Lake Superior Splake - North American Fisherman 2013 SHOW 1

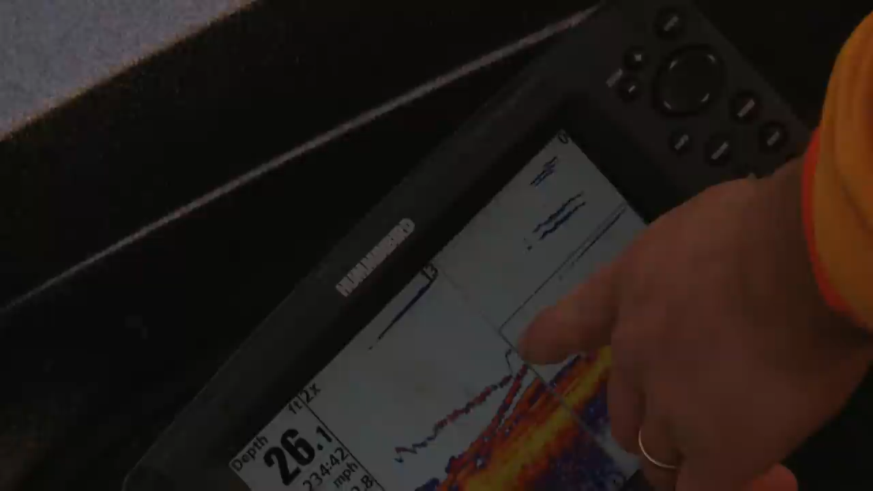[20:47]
See, I'm lifting it up. And there's the crappie right there. There he is.